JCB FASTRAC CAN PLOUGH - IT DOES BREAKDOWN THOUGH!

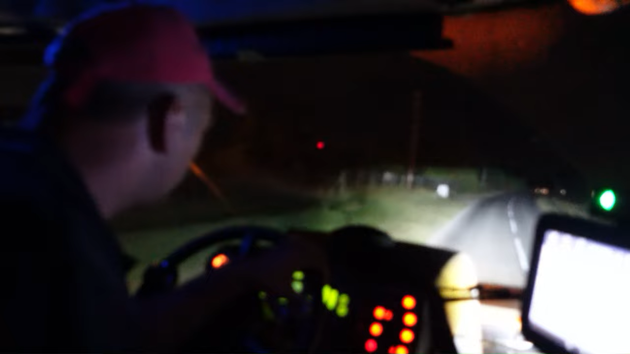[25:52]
At least a bit of fast track, it won't take long to get home. Well, UTV lights, they do light the way up, don't they, lot? They work well. Yeah, there's your full gain. Blinding, please, blinding.
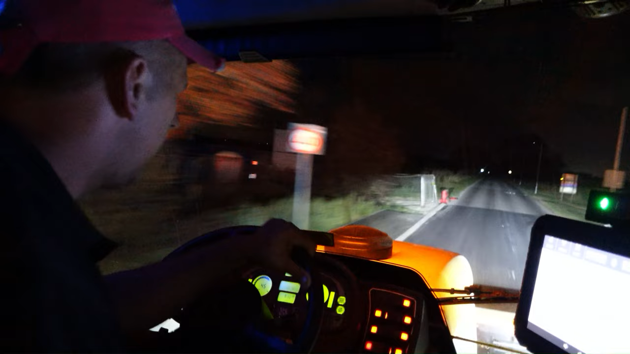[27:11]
Anyway, look at them lights. Awesome. So I don't think we're getting the full effect of the light bar either. Anyway, yeah, I'm waffling now, some time. I'll see you on the next one.